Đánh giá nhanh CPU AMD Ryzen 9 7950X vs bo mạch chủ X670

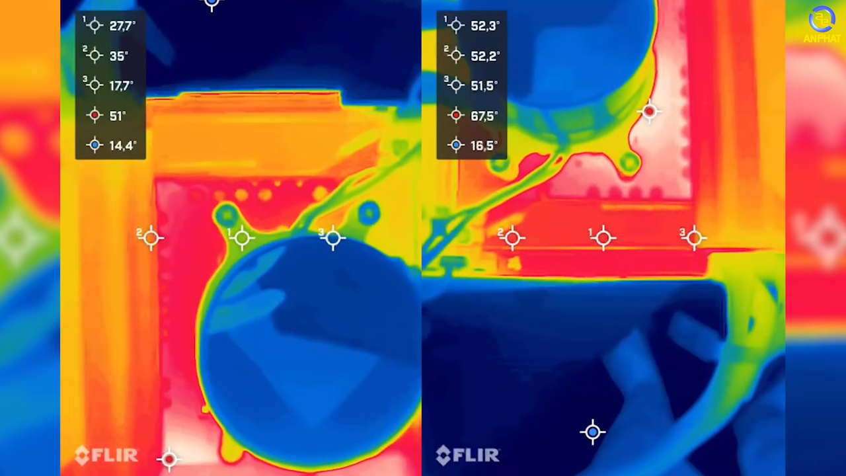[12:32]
cái khu vực VRM Sẽ loanh quanh khoảng chừng 50 độ C Và điểm cao nhất là khoảng hơn 60 độ C Ở đấy thì nằm ở khu vực do CPU tỏa nhiệt ra Thì đấy là kiểu bức xạ nhiệt